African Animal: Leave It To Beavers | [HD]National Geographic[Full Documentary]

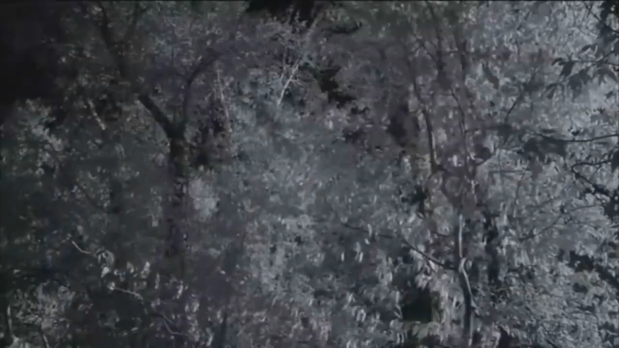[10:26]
Aspen, poplar, and willow are usually the favorites.
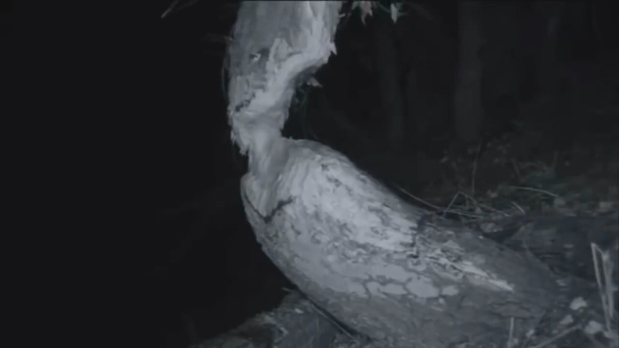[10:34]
Beavers have been crushed by falling trees, but that doesn't happen often. Over the course of a year, they may clear several acres of trees.
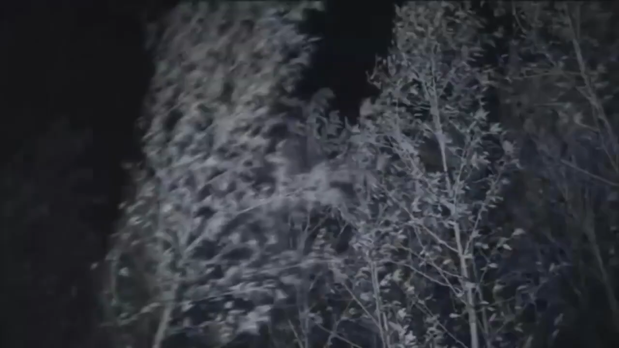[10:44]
Most rodents have a high work rate, but beavers are probably the busiest.
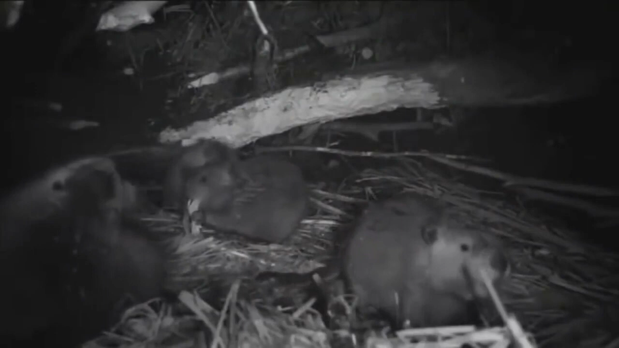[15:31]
It's May, and they are a few weeks old and supplementing the richest milk of any land mammal with fresh green leaves.